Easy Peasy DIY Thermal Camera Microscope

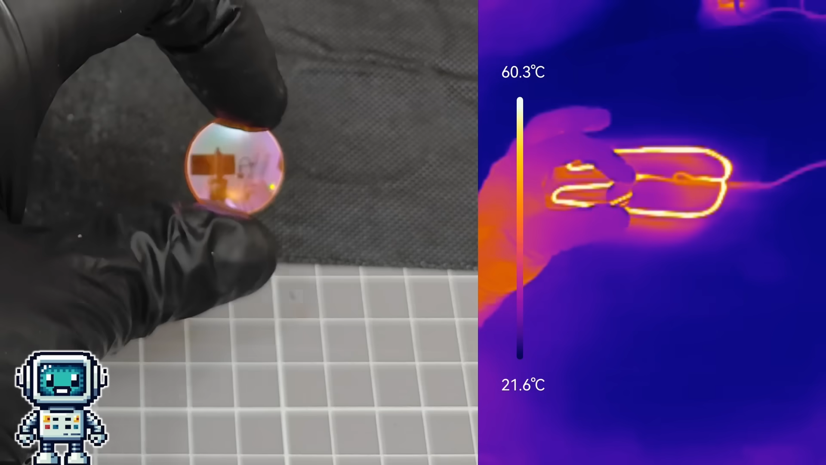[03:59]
On screen: scale top 60.3°C, scale bottom 21.6°C
This one is made from zinc selenide, and is commonly used for focusing carbon dioxide lasers.
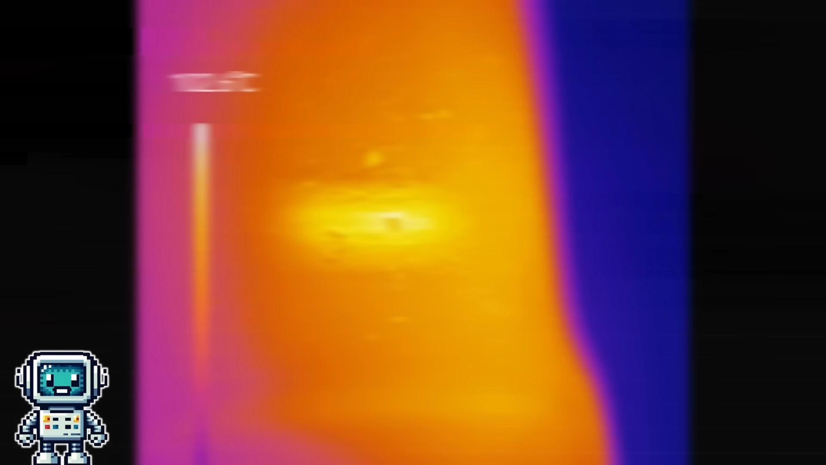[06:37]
Above 20 mm in diameter, these types of lenses start to get stupidly expensive. So, here is that tungsten filament coil again.
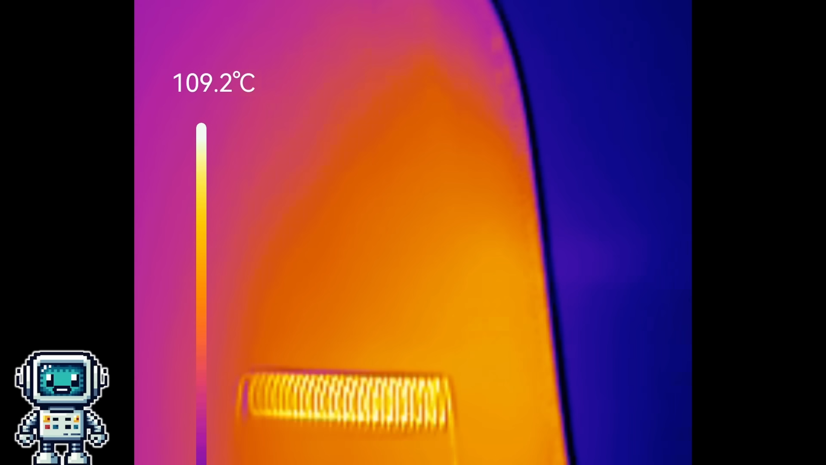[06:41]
On screen: scale top 109.2°C
The overall length of this coil is only 2.5 mm and the filament wire itself has a diameter of 50 microns,
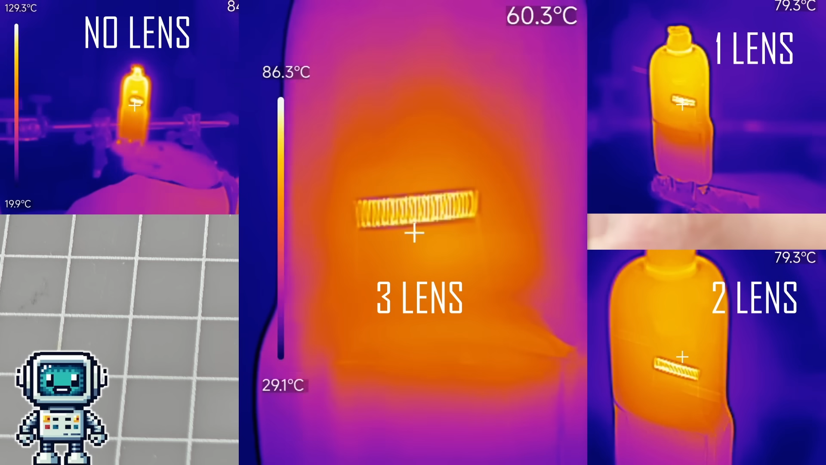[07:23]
As part of the day job, this was created as a low cost way to view the power dissipation of the top metal layer of a client's microchip.
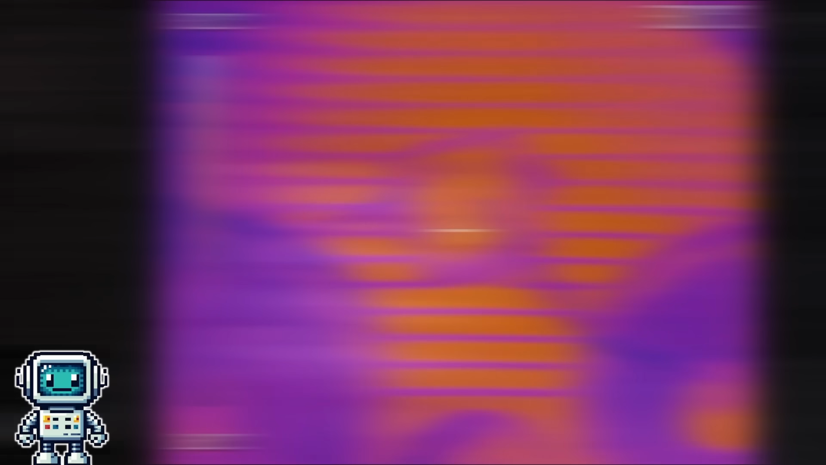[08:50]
When we apply power, the whole die initially heats up pretty evenly, so the distinct features are not visible. But as heat flows begin to stabilize, and we get towards thermal equilibrium, the die features once again become more visible.
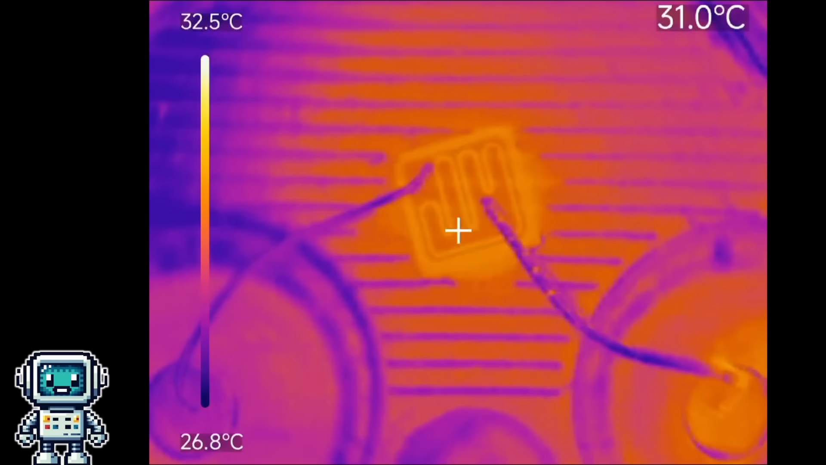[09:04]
On screen: spot 31.0°C, scale top 32.5°C, scale bottom 26.8°C
This is a pretty useful technique. Modern IC design tools have very advanced thermal simulation capabilities. But at some point, every simulation model should be validated with real-world measurements. There are plenty of commercial microscopes available for this purpose, but these are often very expensive, and rarely achieve results that are significantly better than what we have presented here.
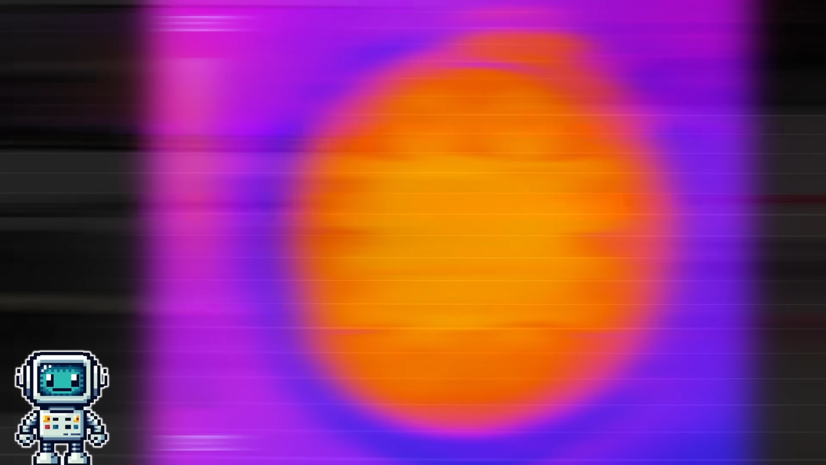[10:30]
Initially, everything is at the same temperature, so there isn't much to see. Gradually, the device begins to warm up, and more details become clear. It isn't terribly obvious, but there does appear to be a slightly hotter area of the die, which might be the complementary drive transistors of the op-amp.
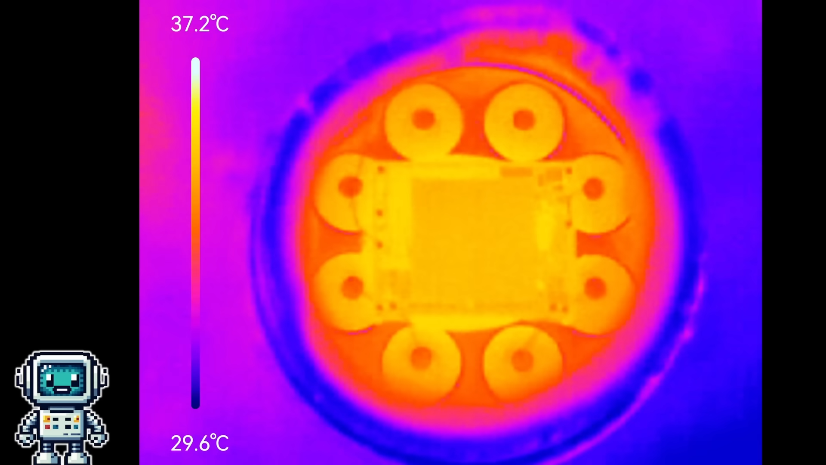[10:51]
On screen: scale top 37.2°C, scale bottom 29.6°C
Well, maybe. So, we figured we would just crank up the power, and see if we could make this more clear. And this turned out to be a mistake.
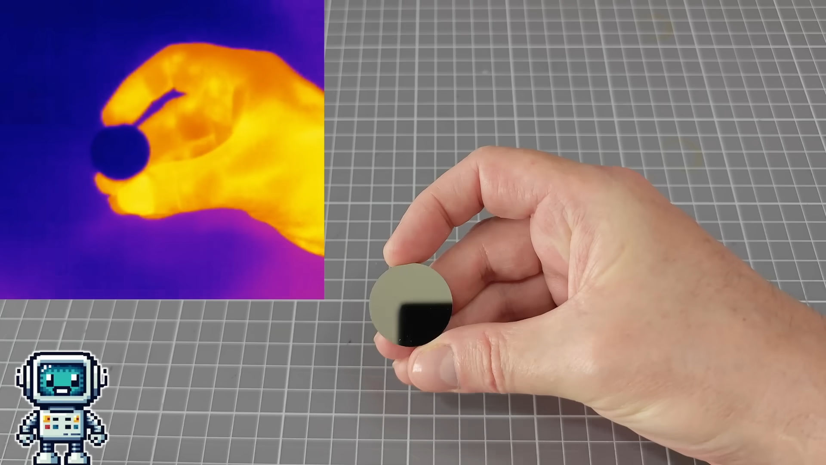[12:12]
These are mirrors that have the reflective coating on the top surface, unlike a typical bathroom mirror, where it is behind a layer of glass. As we now know, glass is almost, totally opaque to thermal radiation. But, this opens up the interesting possibility of creating a thermal telescope.